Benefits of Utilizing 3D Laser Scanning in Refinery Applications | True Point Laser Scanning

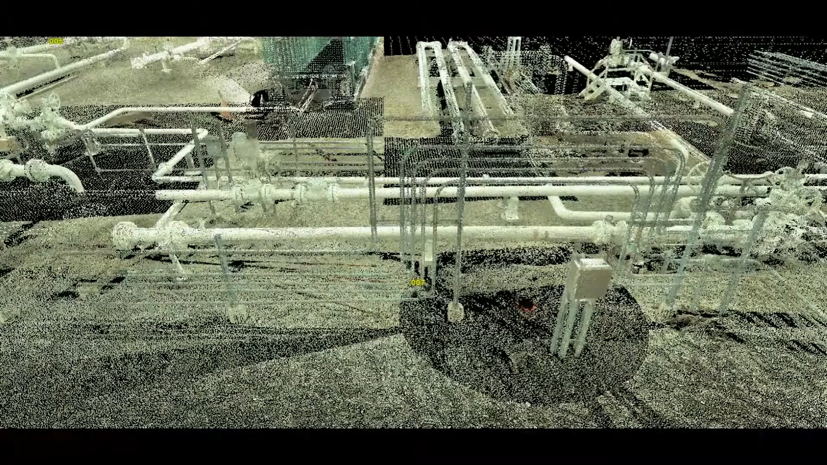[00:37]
Refineries are a great example of a complex space due to the vast size of the facilities, the congestion of piping and mechanical equipment compacted into a tight area,
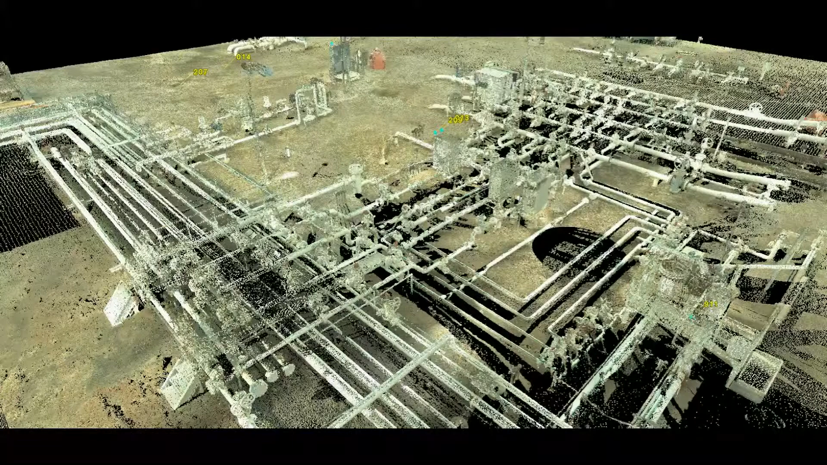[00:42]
as well as the complexity of where things run and how they interact with other parts of the facility.
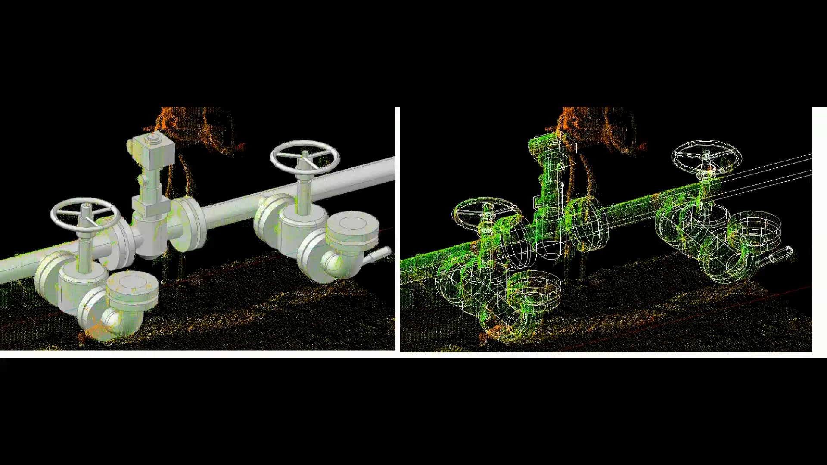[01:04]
Trying to create as-builds of these facilities using traditional methods can be time-consuming, costly, inaccurate, and dangerous. As I mentioned previously, since laser scanning is a non-contact measurement device,
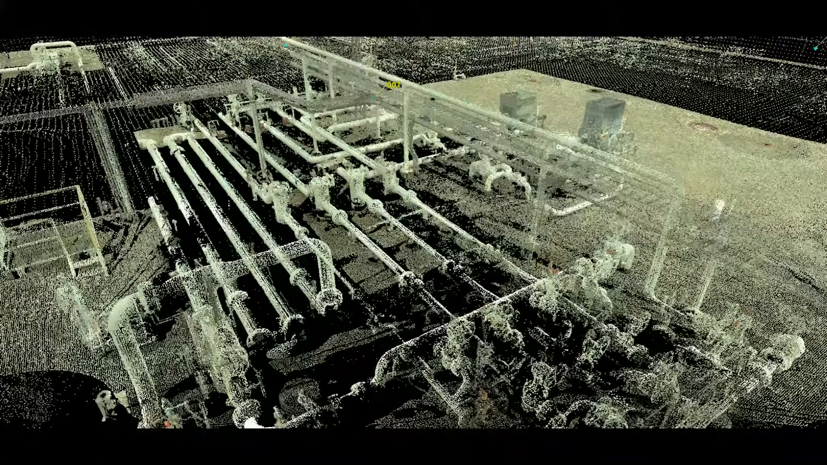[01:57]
With laser scanning, this could take a one- or two-man career days or weeks,
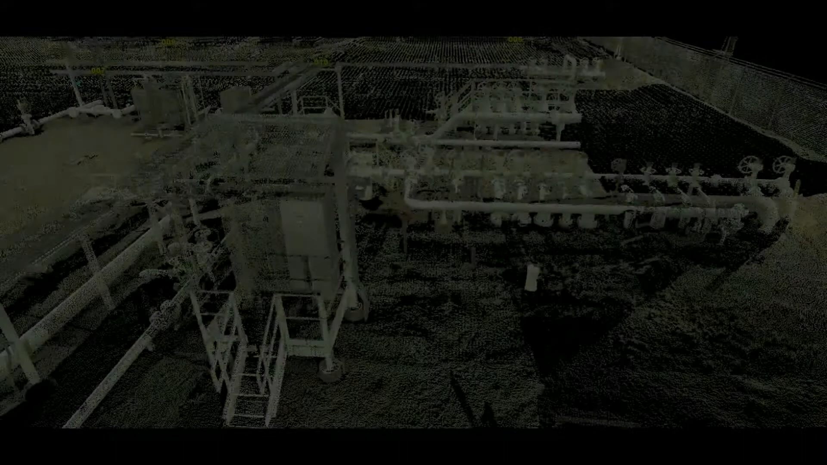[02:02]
and since the scanner will capture up to a million measurements per second, the information will be more complete, potentially eliminating or at least minimizing site revisits due to missed measurements.
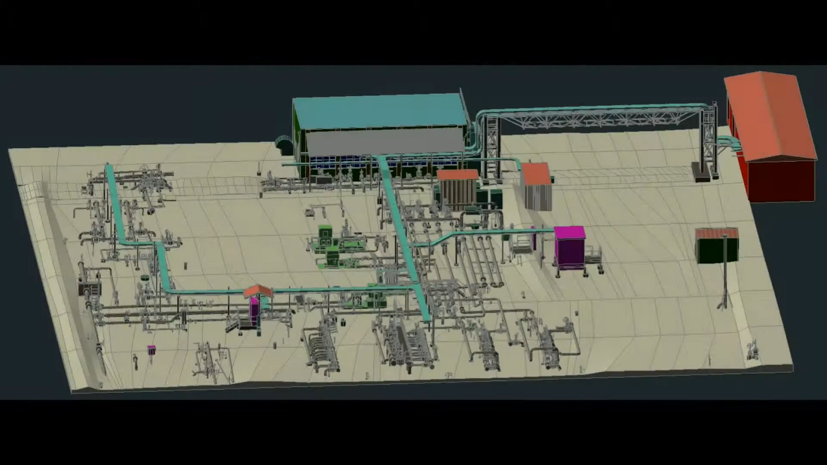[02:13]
On a secured site, a visit for one or two extra measurements could easily mean a half day or more on-site plus travel time.
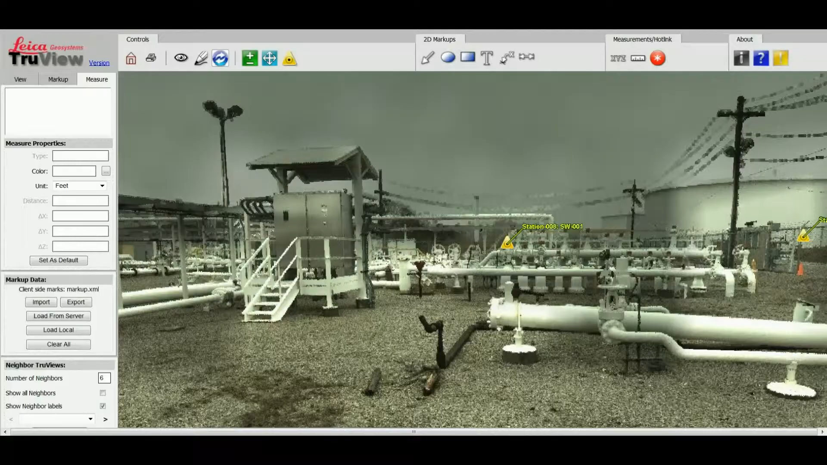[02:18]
Also, most laser scanners have an accuracy of 2-4 millimeters for any one individual point. Maintaining that level of accuracy with a tape measure throughout a refinery would be difficult or next to impossible.
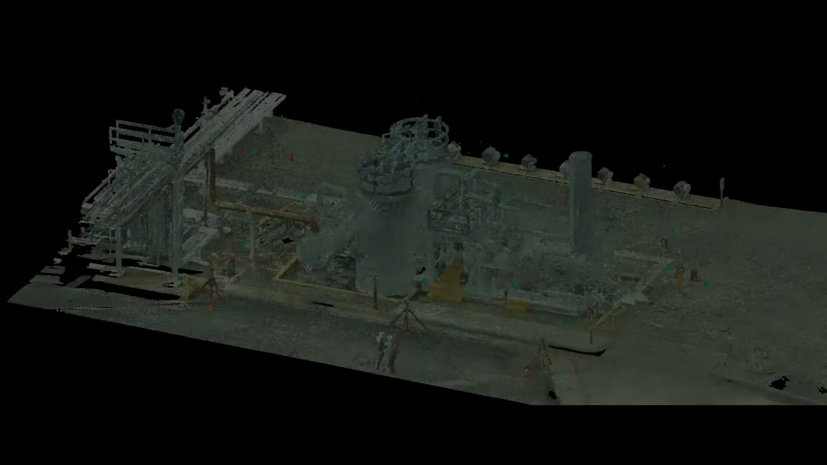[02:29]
In summary, laser scanning is safer than traditional methods as it may eliminate the need and cost for lifts or safety equipment.